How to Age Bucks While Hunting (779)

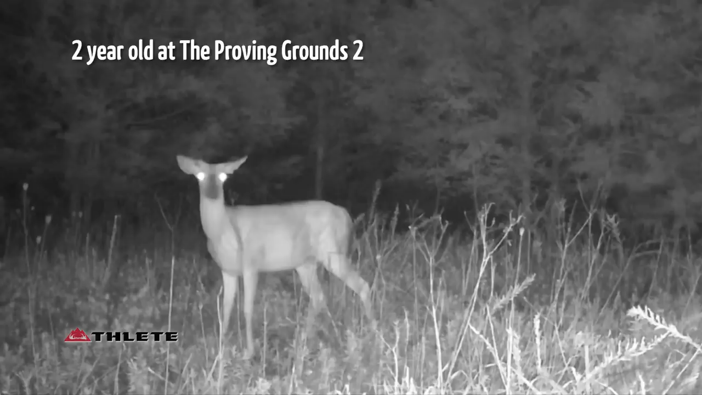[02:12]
Its body is going to be a little more developed, those legs are going to look a little shorter compared to a yearling, but that neck is still going to break pretty high. Again, a great rule of thumb, cover up those antlers, looks like a mature doe, probably a two-year-old.
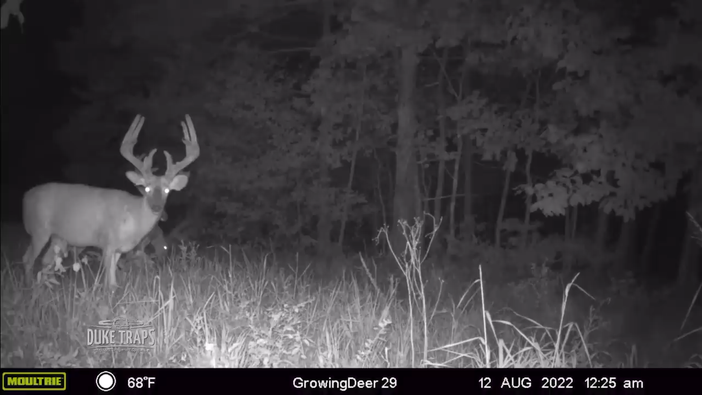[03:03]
he's going to have larger shoulders than his hams, on average. That chest is going to be really full. His neck is going to merge down with his brisket and he's going to have what we call a buffalo chest, almost like a big old American bison. He's going to be heavy in the front and light in the back. If you took a 2x4 and set it right behind his front legs, picked him up, he'd tilt forward. That's going to be a mature buck. Now, remember, we're not looking at the antlers.